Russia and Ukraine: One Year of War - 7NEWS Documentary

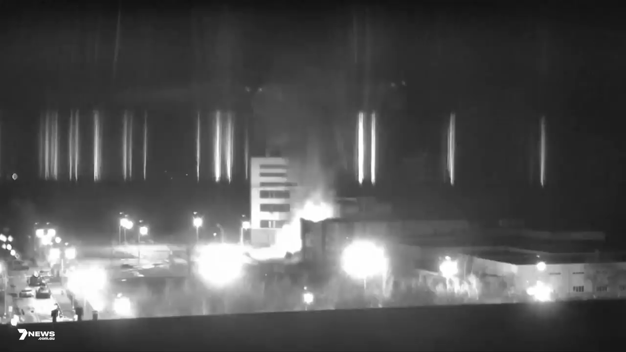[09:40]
Zaporizhka facility near and in Ogedar came under attack overnight and one building near one of the six reactors there caught fire now firefighters trying to get to the scene but were held back by Russian fire at the time ground fire from troops on the ground they were begging for a ceasefire to enable those specialists and firefighters to get in to get that situation under control we had the foreign minister of Ukraine saying that the shelling was coming from all sides and he said quote